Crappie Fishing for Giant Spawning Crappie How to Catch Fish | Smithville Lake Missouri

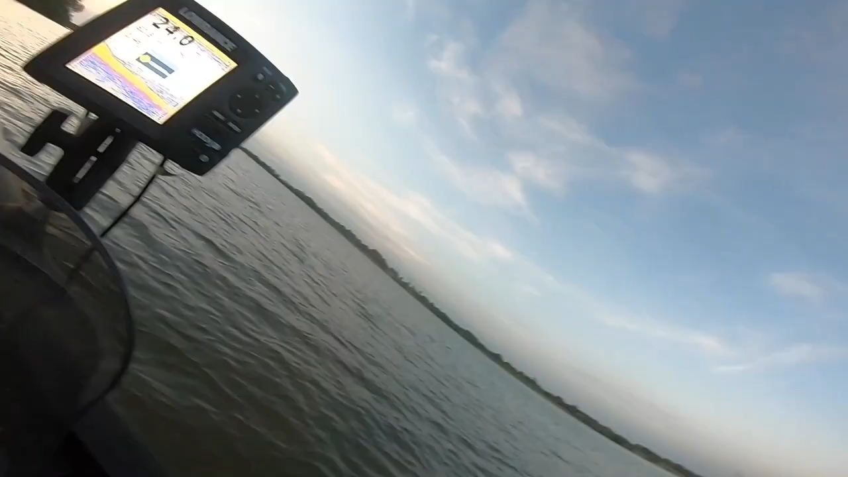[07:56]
I don't know if you can see that on the fish right there